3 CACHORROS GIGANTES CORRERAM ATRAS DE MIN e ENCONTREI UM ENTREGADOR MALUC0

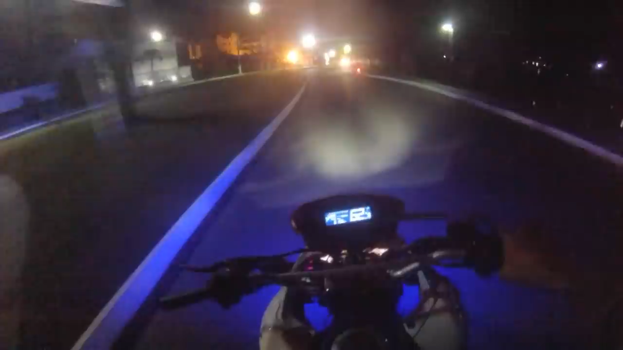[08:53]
Então eu vou na manha Passa de 50 Sem como não É 33 um monstro E eu estou com o freio da frente livre Então tem que ficar na manha, né?